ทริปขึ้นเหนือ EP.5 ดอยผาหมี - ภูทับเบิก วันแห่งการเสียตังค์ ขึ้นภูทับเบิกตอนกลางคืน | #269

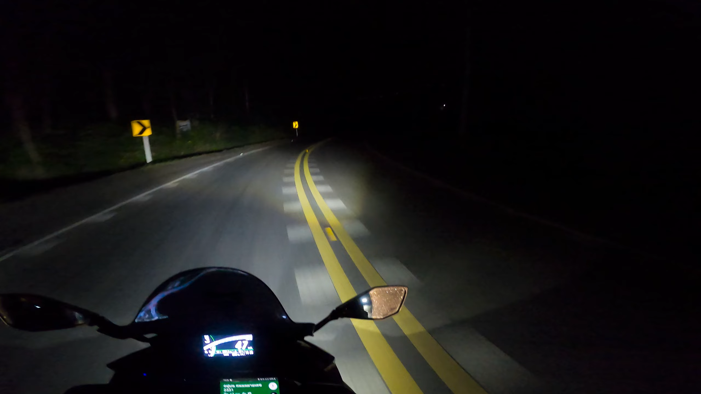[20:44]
นะคือกลางคืนมองไม่เห็นเลยถ้าไม่มีไฟสปอร์ตไลท์นะมืดตื้อเดี๋ยวผมต้องปิดสปอร์ตไลท์มืดต้องเปิด